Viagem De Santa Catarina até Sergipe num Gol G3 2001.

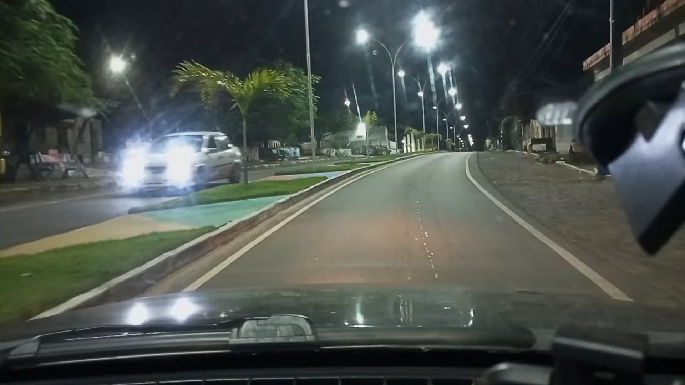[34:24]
Chegamos aí, galera. Olha, fizeram uma pracinha aqui no meio, Patrícia. Já não tinha, né? Tinha não. Fizeram uma pracinha aqui. Só aqui era tudo livre, você lembra? Prefeito mandou falar. Entrando aí, Saco Torto, Malhador, onde a gente morou quando Samuel tinha 2 aninhos. É, galera, graças a Deus.
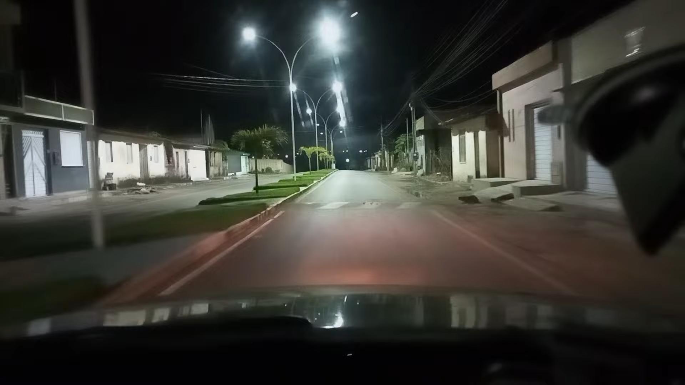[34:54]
Olha só. Rapaz, mudou, viu? Já mudou já muita aparência aqui, viu? Olha só. Agora vamos sair daqui, a cidade fica ali 3 quilômetros. Estamos entrando na cidade. Olha só, galera, estamos na última descida antes da entrada da cidade.